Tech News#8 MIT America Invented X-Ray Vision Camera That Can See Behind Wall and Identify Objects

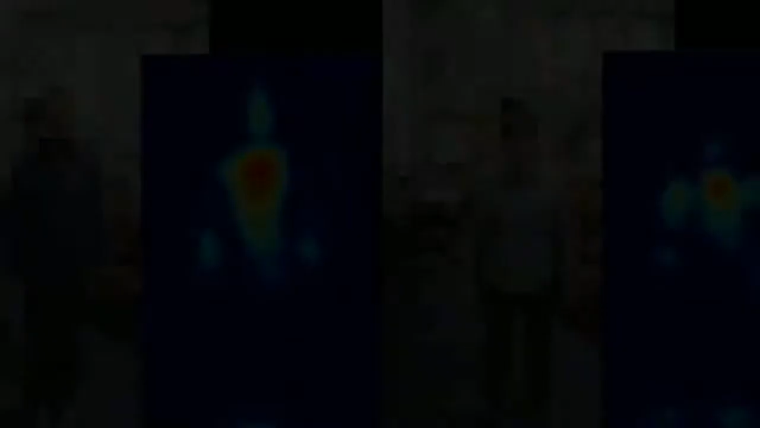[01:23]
करके समझ जाता है कि उस स्थान तक कौन मौजूद है